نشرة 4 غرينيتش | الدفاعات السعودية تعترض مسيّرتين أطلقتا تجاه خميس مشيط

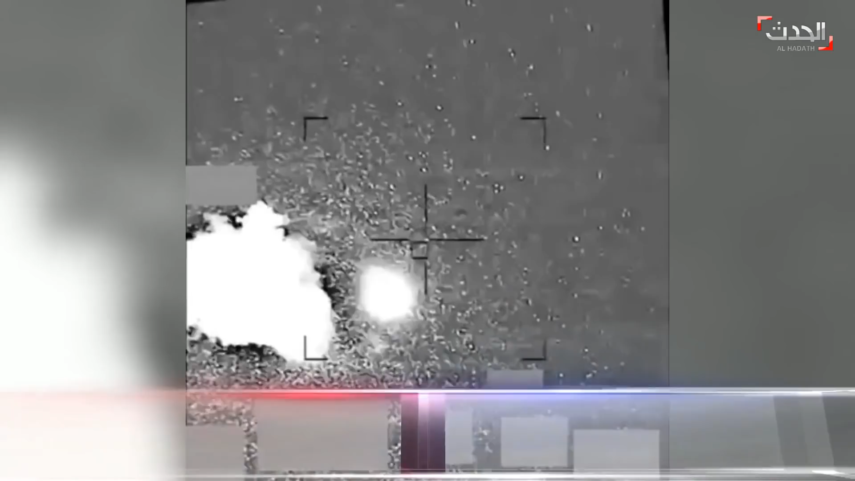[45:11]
الدفاعات السعودية تعترض مسيارتين مفخختين أطلقت تجاه خمس مشات التحالف يؤكد تعمل الميليشيات استادفى المدنيين